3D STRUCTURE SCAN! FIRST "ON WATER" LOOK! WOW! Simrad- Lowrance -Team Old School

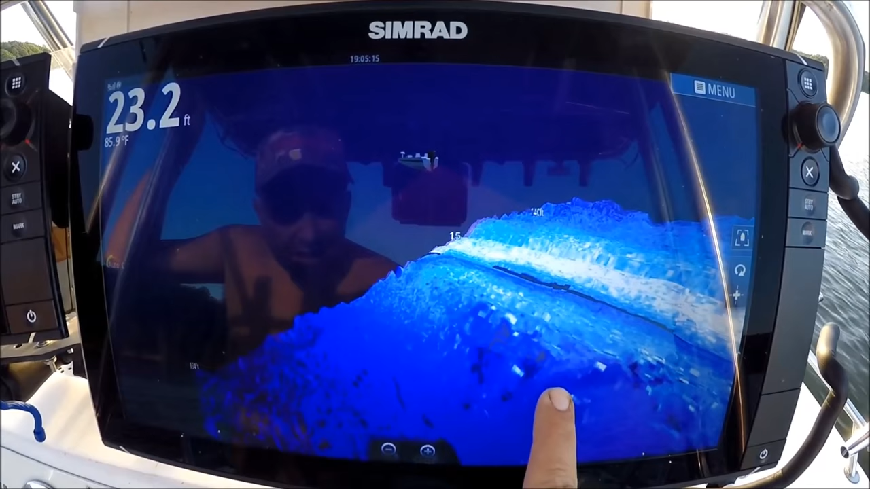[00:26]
On screen: depth 23.2 ft, water 85.9°F
Well, I gotta tell you, it's my first use with the 3D structure scan, and I gotta tell you, it's pretty cool. It is pretty cool. Very easy to understand. It just makes sense.
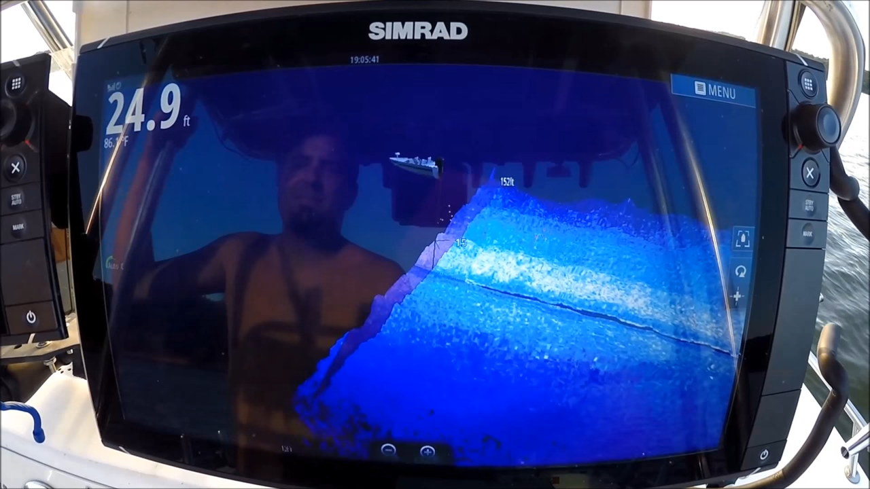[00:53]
On screen: depth 24.9 ft
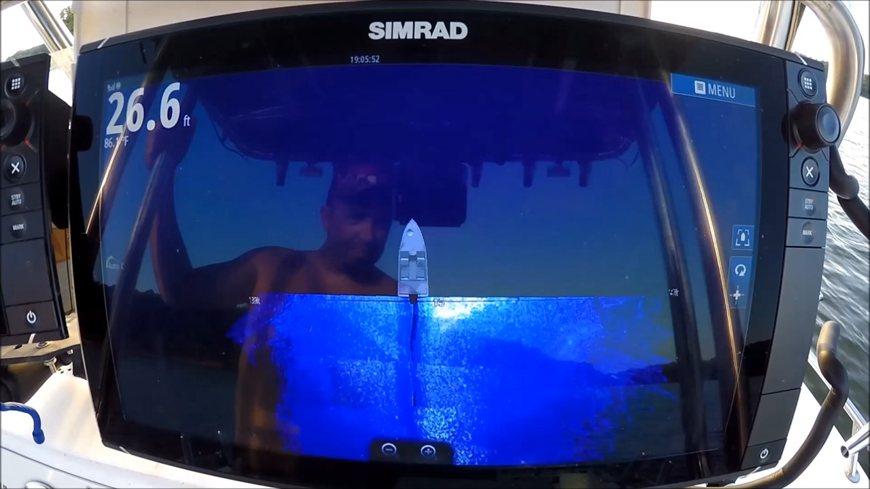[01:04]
On screen: depth 26.6 ft
You can still see those contours by the definition of the shadowing.
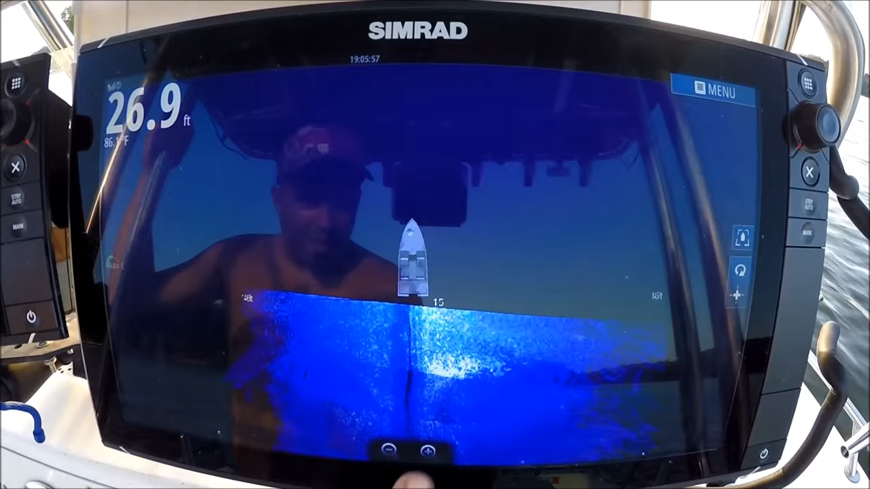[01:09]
On screen: depth 26.9 ft
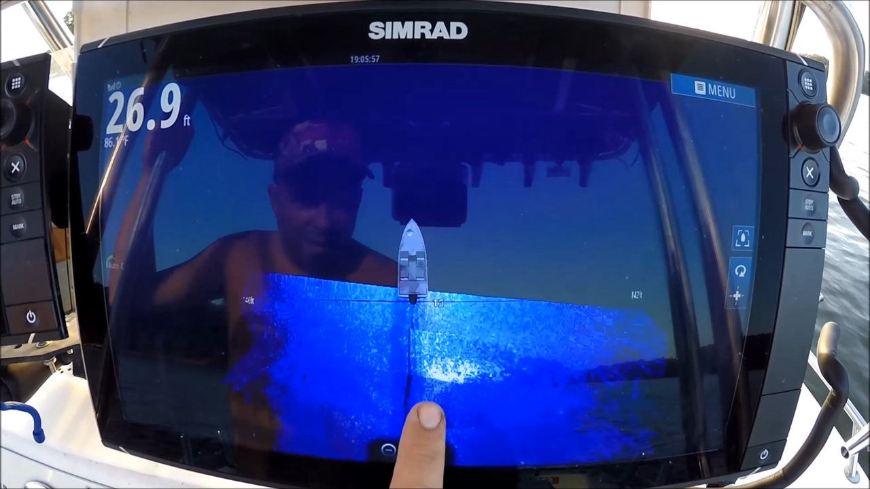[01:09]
On screen: depth 26.9 ft
But if you really want to see them and live them, look at that. Look at all those contours.
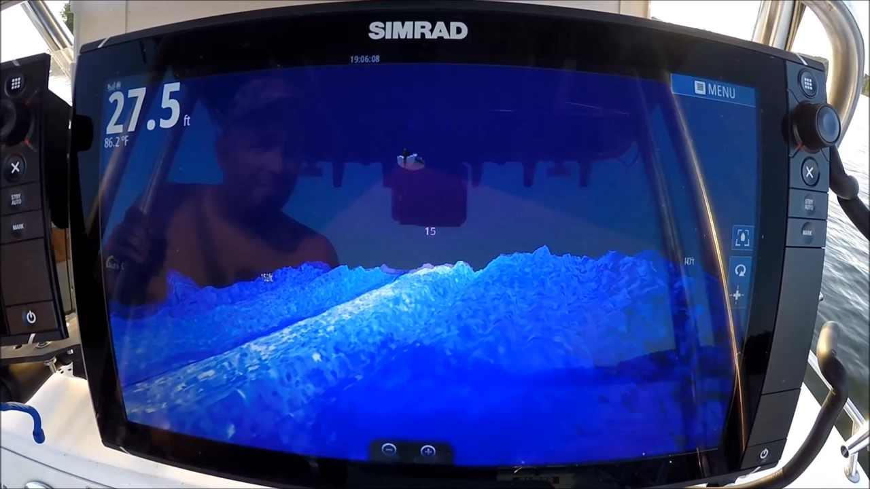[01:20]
On screen: depth 27.5 ft, water 86.2°F
It takes so much guesswork out of it. You see the actual fan of your transducer beam. It's not really a cone, it's more of a fan. That rock ledge right there.
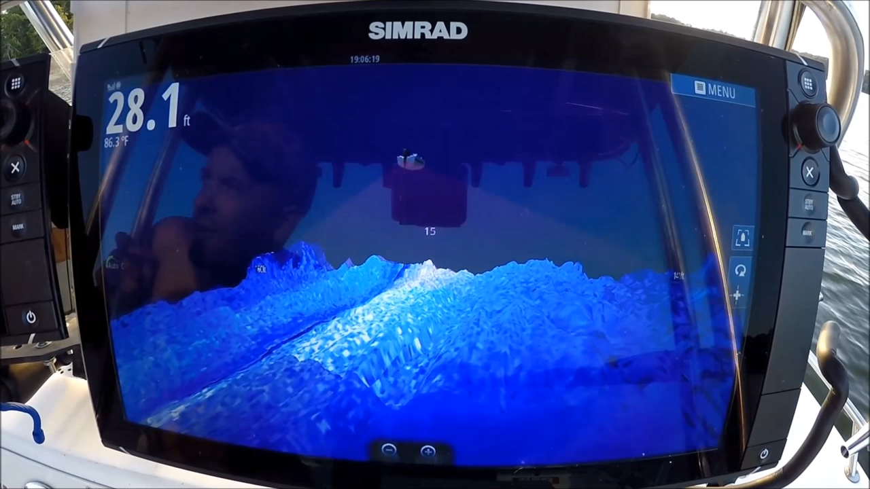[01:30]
On screen: depth 28.1 ft, water 86.3°F
I want to get a better look. I can swing around. Look at that.
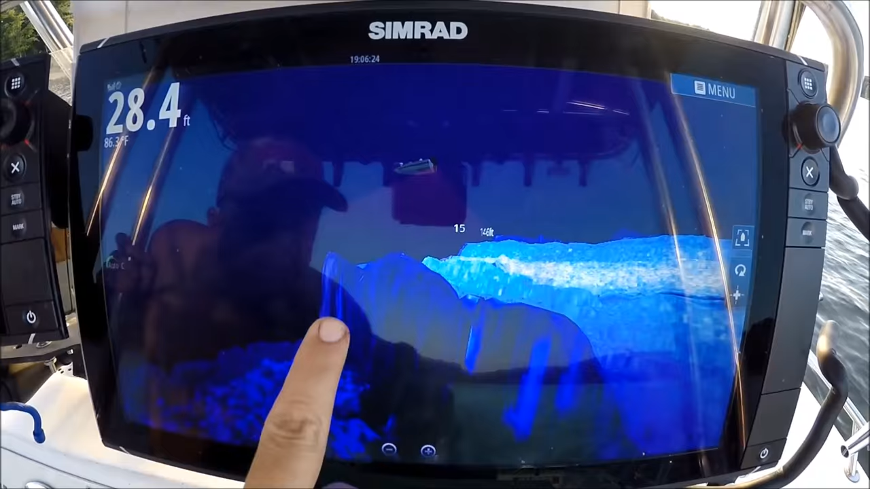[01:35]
On screen: depth 28.4 ft
I can see the other side of it. That is incredible. Look at that.
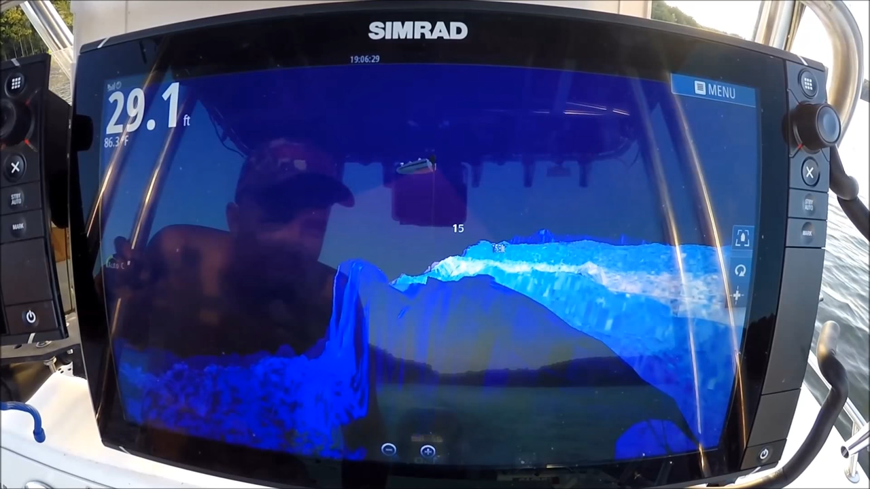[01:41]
On screen: depth 29.1 ft
Now you can see the other side of that ledge.
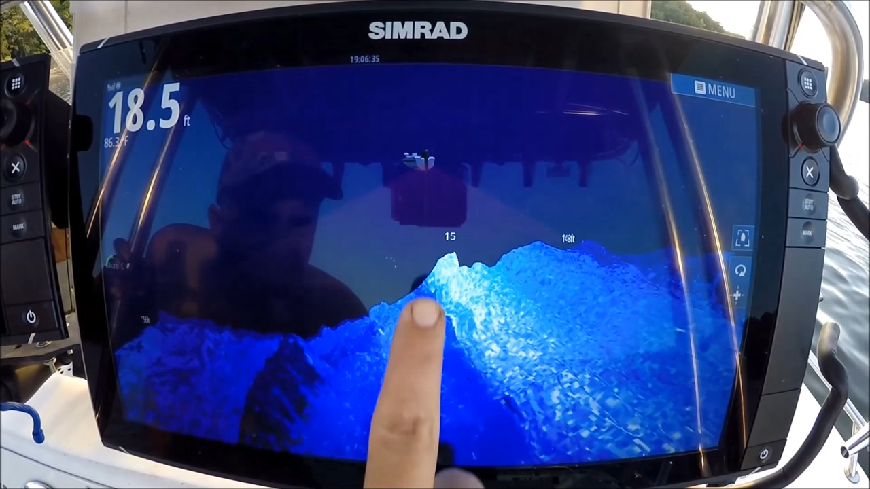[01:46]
On screen: depth 18.5 ft
Bait right there.
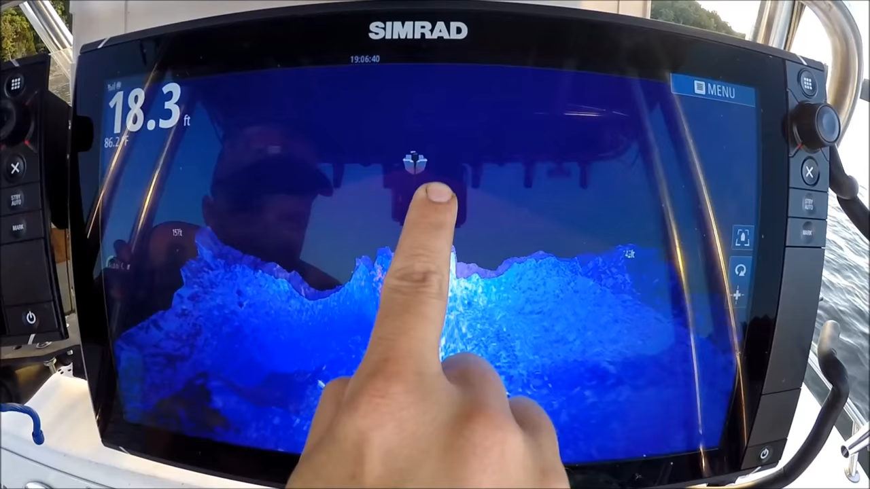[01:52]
On screen: depth 18.3 ft
Look at that. Look at all that bait.
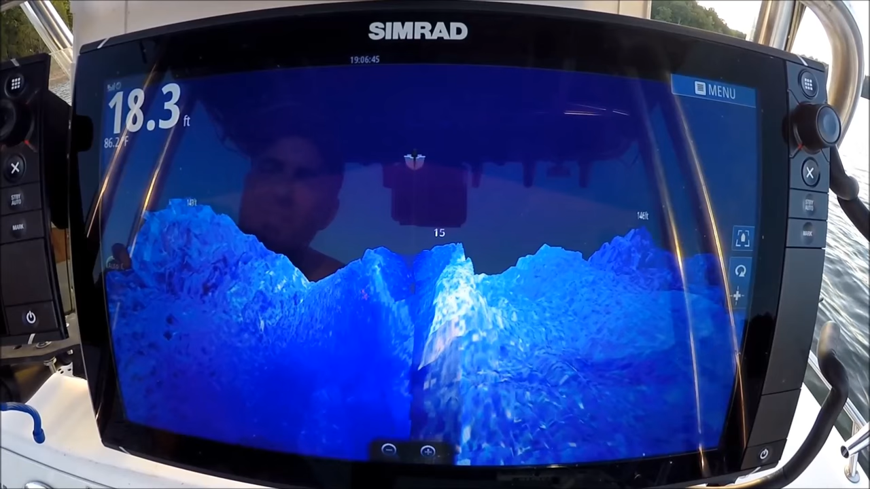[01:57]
On screen: depth 18.3 ft, water 86.2°F
That's incredible.